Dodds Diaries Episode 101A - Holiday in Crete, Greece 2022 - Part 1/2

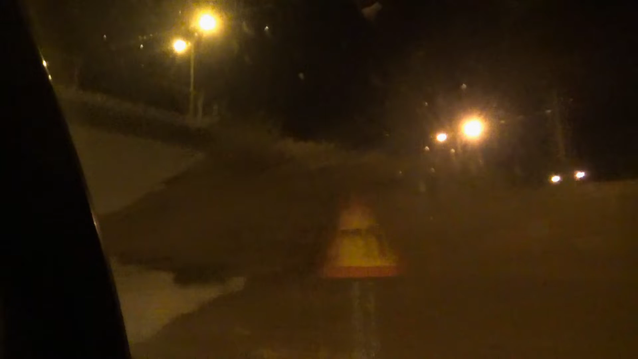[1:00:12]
So it looks like we're on the coastal road, what takes us over to the resort here in Crete.